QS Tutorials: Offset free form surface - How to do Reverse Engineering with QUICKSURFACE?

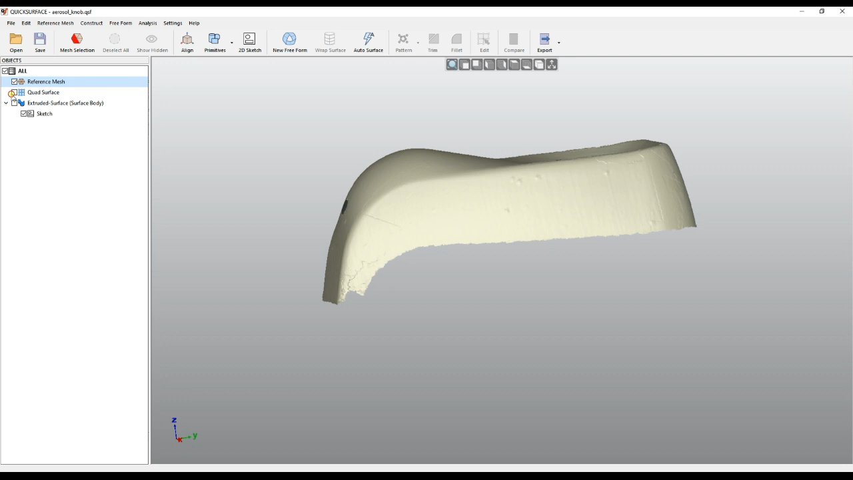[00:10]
quad surface for this object and I extended it a little bit so I can create a nice surface with trimming
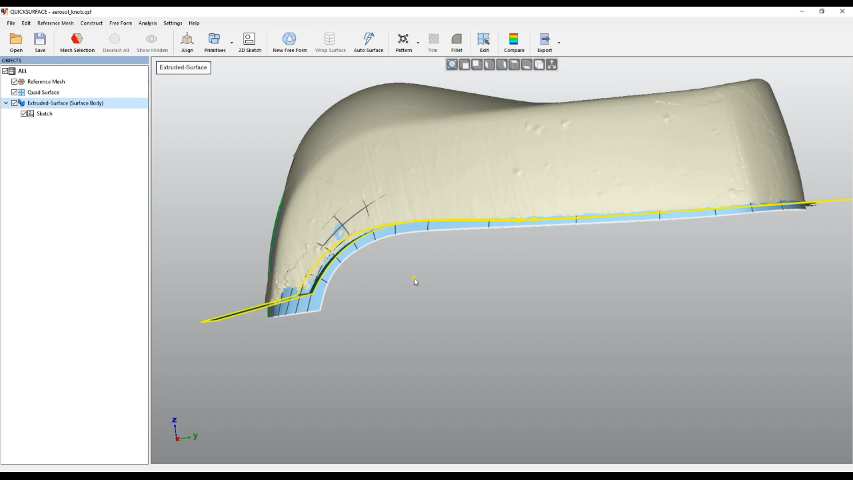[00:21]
the bottom of this object with my extruded surface and